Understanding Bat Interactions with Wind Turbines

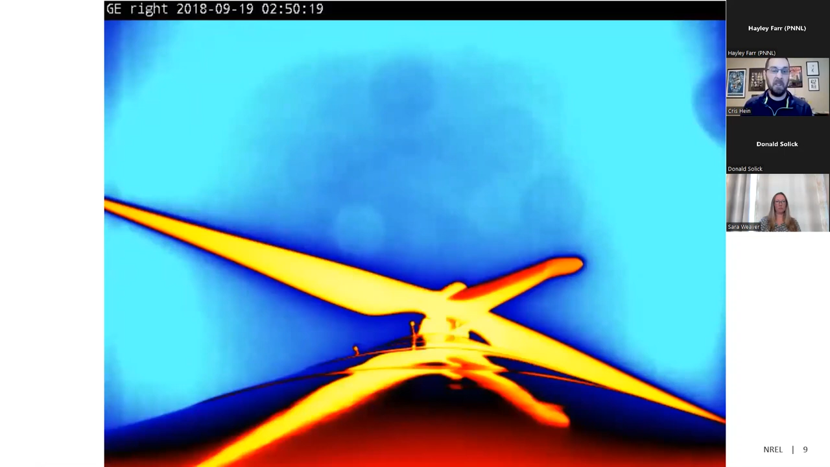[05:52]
These are the blades, the tower or the nacelle. And this all, as stated, really starts to pick up roughly mid-July. So why is this occurring? Well, back in 2007, paper by Coons et al.
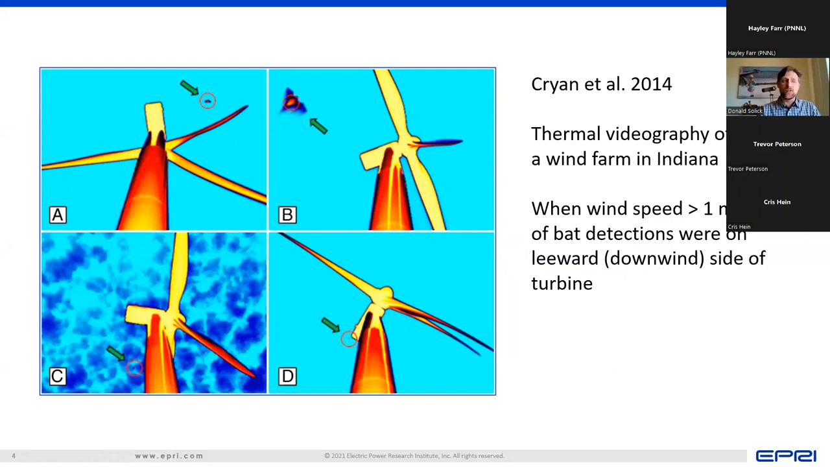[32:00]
And as Chris mentioned earlier, they found that 80% of bat detections were on the downwind side turbines. In addition to more favorable conditions for flight,
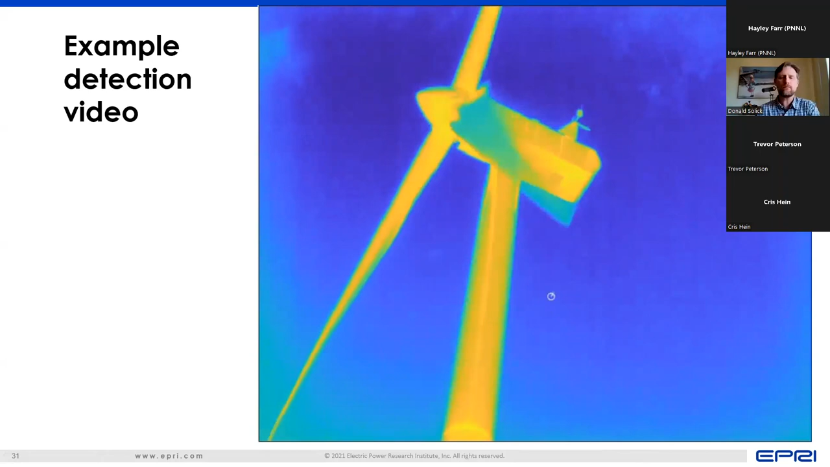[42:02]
I'll play it one more time because why not? Okay. Whoops. Now I'm playing it again. We don't want to do that. All right. So the X, Y, and Z coordinates of potential bat targets are determined using ThruTracker open-source software developed by the University of Colorado at Colorado Springs.
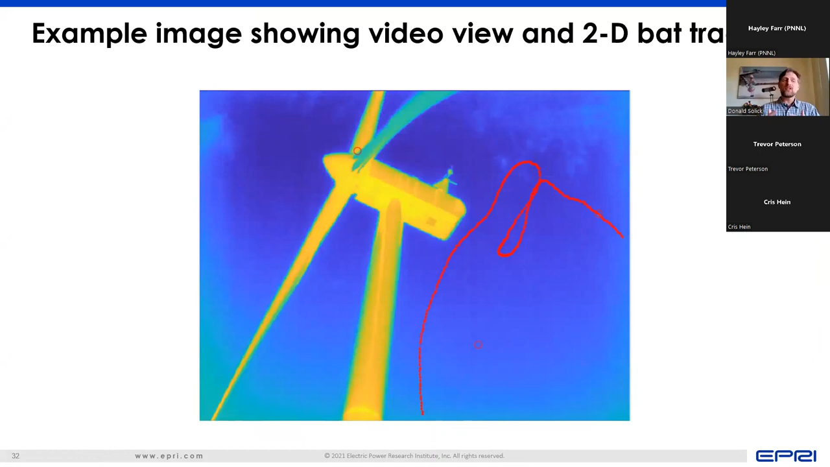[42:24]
And then for this project, the University of Iowa has developed YOLO-enabled machine learning to enhance ThruTracker's detection algorithm. And so here's an example of using tracks for generating 3D calibration.